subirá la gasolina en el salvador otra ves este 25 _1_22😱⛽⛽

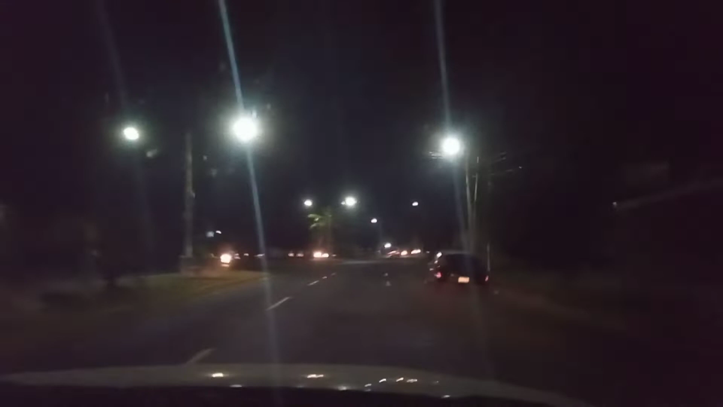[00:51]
Vamos a ver, ya encontramos la primera gasolinera. Aquí solo vamos a pasar y vamos a ver ahí los precios.
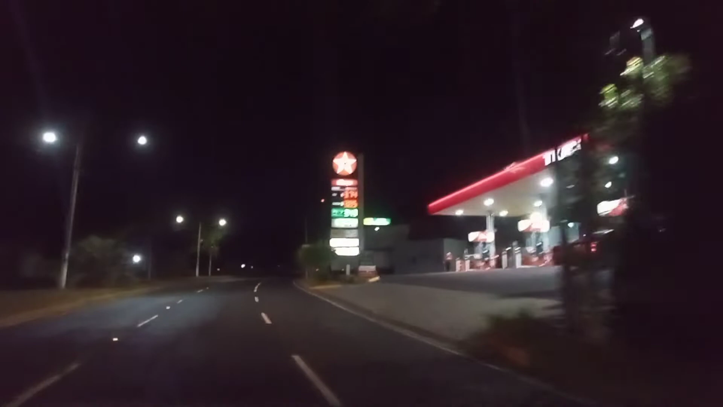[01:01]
Bueno, si ustedes aprecian ahí, está a 3.78, a 3.81 y a 3.43. Como pasamos, ay, rapidito tuve que decir, chicos. Uy, el hombre ya nos va a pegar. Bueno, chicos, aquí vamos ya a lo que es la calle, ya vamos llegando a la universidad. Y encontramos los semáforos en verde. Pues ahorita estas son las calles de San Salvador. Son las 9:14 y andamos trasnochando.
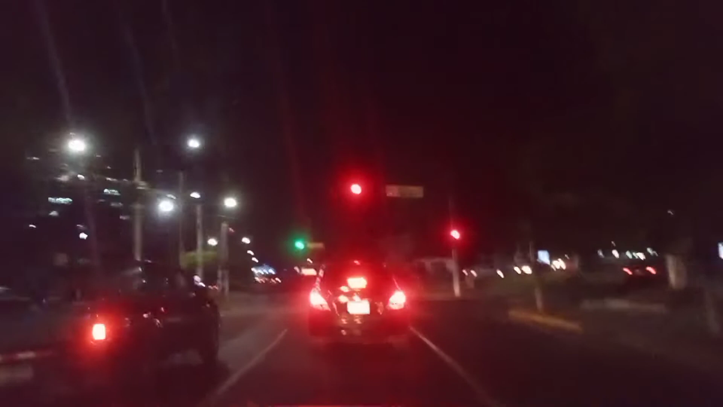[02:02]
Que es Metrocentro. Vamos a ir a la gasolinera que está allí en la, ¿cómo se llama? En Los Héroes.
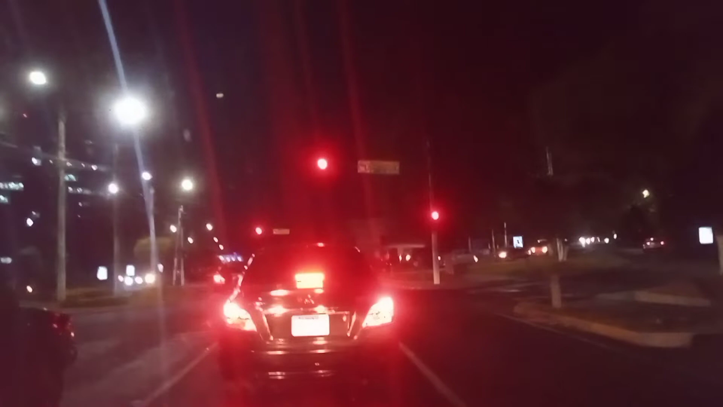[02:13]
A mí se me olvida, soy de San Salvador y se me olvidan lo que es las calles, así que sigamos con este video, chicos. Bueno, que llevamos el semáforo en rojo. Miren, todavía andan ahí los de Chenagua, comida china para los que les gusta. Pues ahí está el Hospital de Niños Benjamín Bloom.
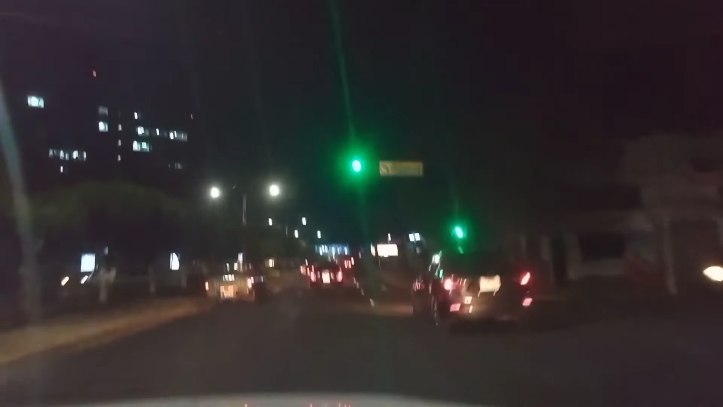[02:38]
Del Hospital Benjamín Bloom hay dos, lo que le dicen, esta que es la torre y también que le dicen el anexo, que es allá. Vaya chicos, las discotecas, miren. Aquí andamos trasnochando, pero no podemos pasar ahí.
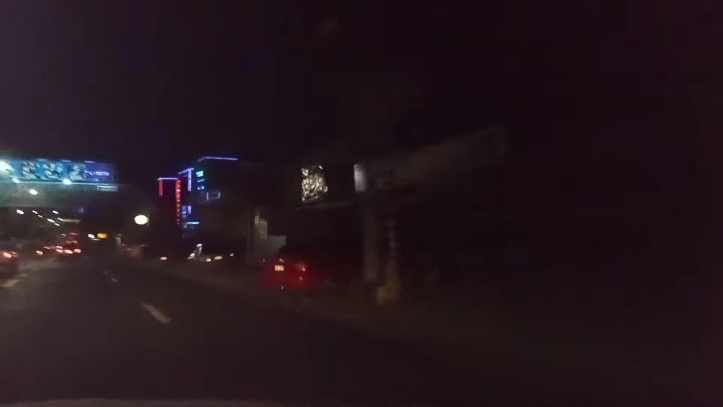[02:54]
Ahí están los clubs nocturnos donde pueden venir los chicos. Ahí ver chicas que están bailando en chones. Pues ahí está el otro hospital, miren, este es el hospital del anexo de Benjamín también. Aquí vamos pasando por donde están las tres torres, las famosas tres torres, donde uno viene a sacar lo que es el NIP, ¿verdad? Y ese otro que es los papeleos.
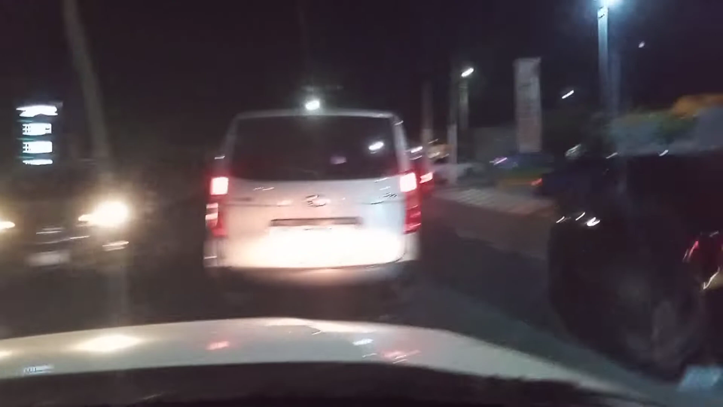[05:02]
miren cómo está de llena la gasolinera, porque la gente está juliando lo que es los vehículos.
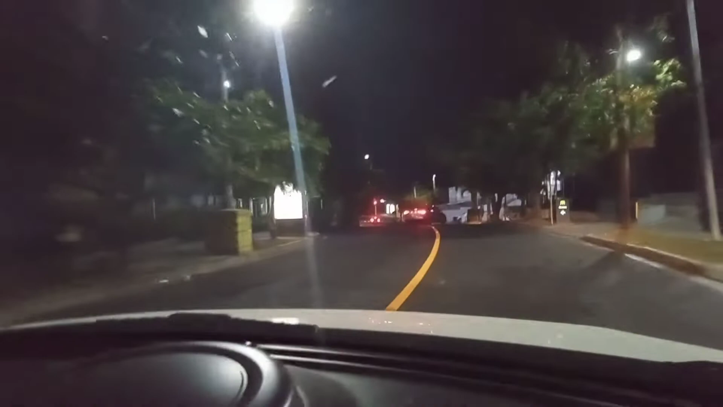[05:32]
Siempre vengo a este centro comercial. Es pequeñito, pero es el que me queda cerca. Así que vamos a ir a ver allá lo que es los precios, porque dicen que mañana va a subir entre 19 a 22 centavos.
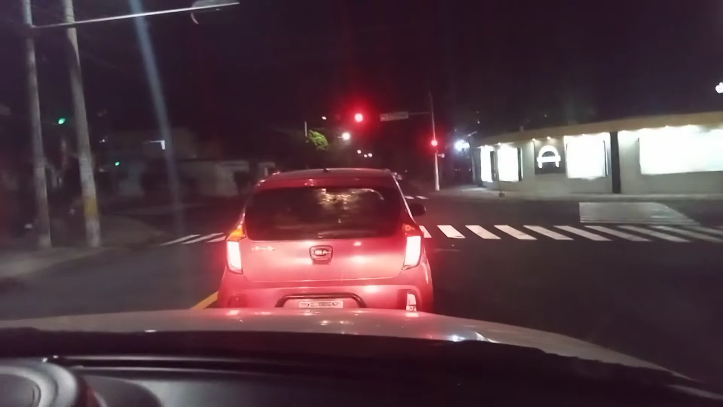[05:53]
Vamos a averiguar mi día de mañana, pero ahorita vamos a ver si echamos un full de $10. No hay mucho presupuesto, chicos, no podemos tanquear, así que, pero vamos a ver cómo están los precios. Bueno, aquí vamos con San Luis, la avenida Izalco, Boulevard Universitario.
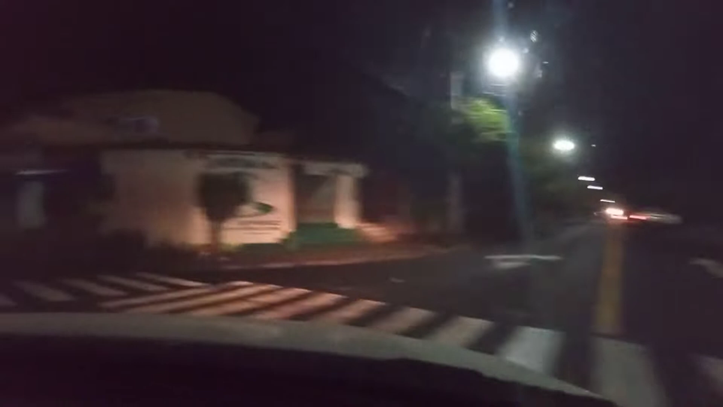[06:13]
Bueno, aquí andamos paseando en la noche con ustedes. Así quisiera que estuviera en la calle siempre, pero no, hombre, aquí en la capital esto es tráfico horrible. 6 de la tarde, lo que son las 5 de la tarde, ya les digo que esto está llenísimo. Así quisiera que estuviera siempre. Se ven bonitas las calles ahorita, ¿verdad?
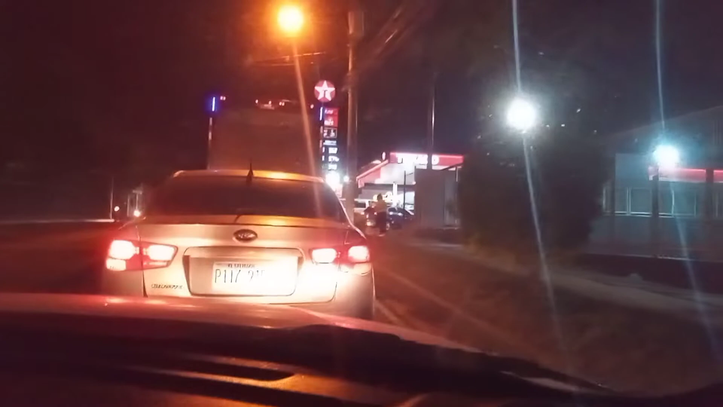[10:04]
rápido, hay que hacer cola, papá, porque está lleno, mira. Está lleno. Bueno, todas las gasolineras que hemos encontrado están así, ¿verdad? Están llenas ahorita. Pero es por eso, chicos, que les digo que va a subir como 19 a 23 centavos. No estoy muy segura, pero quiera o no, si ustedes pónganle, le echan $20 de gasolina a tu carrito, ¿cuánto te ahorras ahí?